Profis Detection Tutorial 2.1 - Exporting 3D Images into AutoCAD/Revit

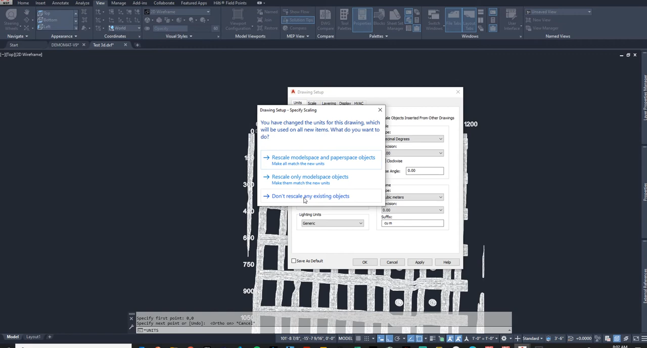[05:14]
I'm going to press apply and I'm not going to rescale anything because I believe that the units are already correct. It just when I brought it in AutoCAD just assumed wrong so I'm going to just tell AutoCAD that no it's in millimeters. I'm not going to rescale anything. I'm going to press apply and I'm going to press that line button and let me draw from my zero zero
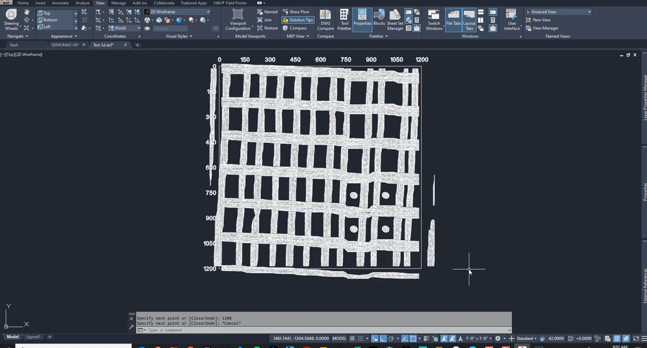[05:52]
And the reason I like to make a box is because this box now represents the edges of that scan that I can use to align scans to each other or bring it into another CAD file if I need to overlay it on top of. So now I have this scan ready to go it's in millimeters and to be honest I'm in the U.S.
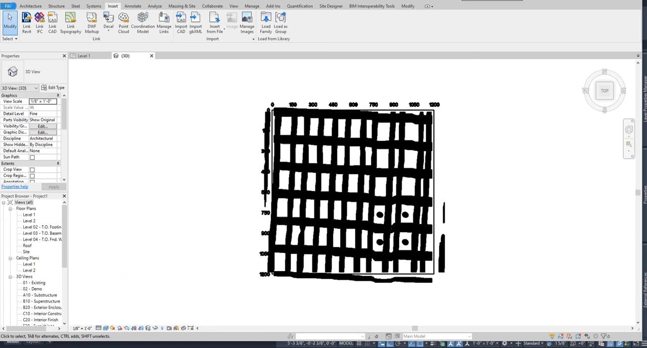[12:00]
when it gets exported this is a nice feature that I appreciate in Revit and now you simply need to save this as a CAD file you go ahead and go to your file export CAD formats DWG and when you get to this ellipse let me explain what to do